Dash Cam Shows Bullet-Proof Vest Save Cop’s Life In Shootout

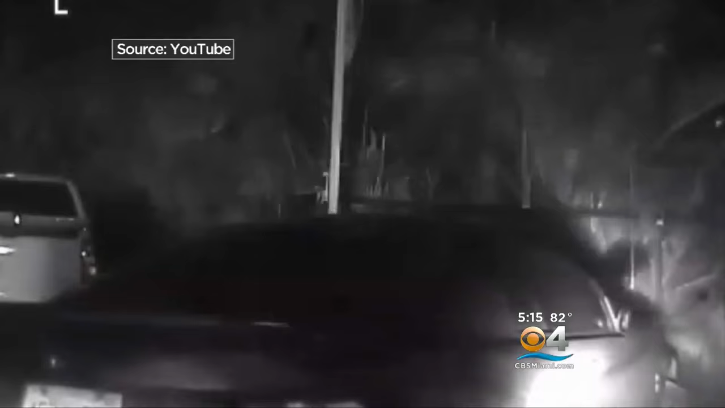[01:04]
AS BULLETS FLY, THE DRIVER STRUGGLES TO GET THE MUSTANG STUCK FENDER OFF THE STOP SIGN. HE FINALLY SPEEDS OFF AS DEPUTIES KEEP FIRING.
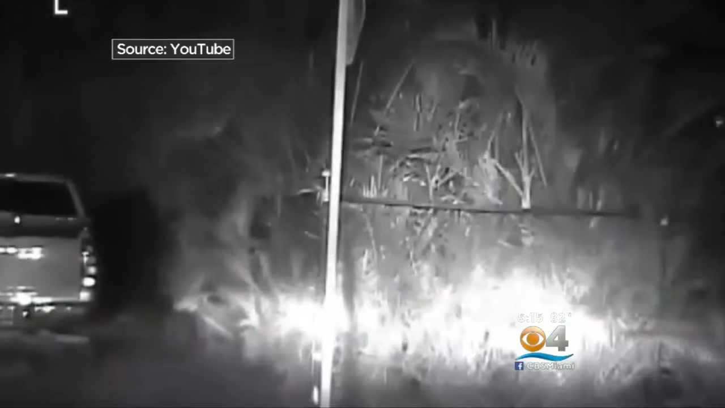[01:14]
THE SHOOTING WAS ALSO CAPTURED BY A SECOND POLICE DASH CAM ON DEPUTY LARIS' VEHICLE.
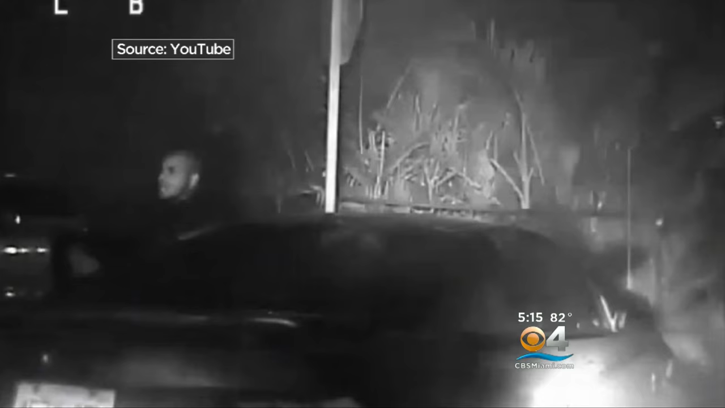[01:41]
THE DRIVER OF THE MUSTANG, TIMOTHY THOMAS, WAS ARRESTED AT A HOME IN KEY WEST THE NEXT DAY WITH TWO GUNSHOT WOUNDS FROM THE EXCHANGE OF BULLETS WITH THE TWO DEPUTIES.
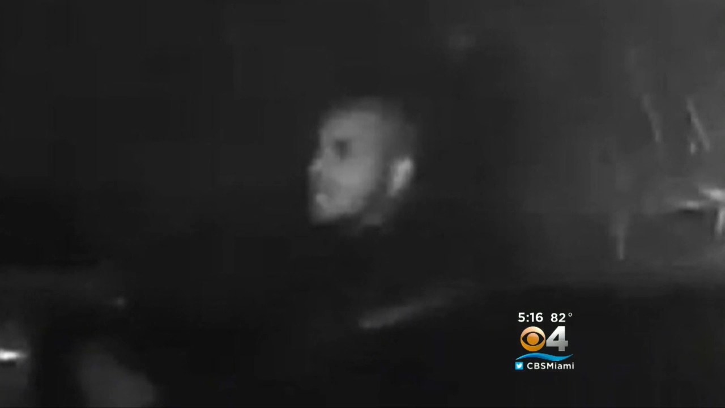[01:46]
THAT MAN, TIMOTHY THOMAS, IS FACING A MULTITUDE OF CHARGES INCLUDING ATTEMPTED MURDER OF A LAW ENFORCEMENT OFFICER AND BURGLARY.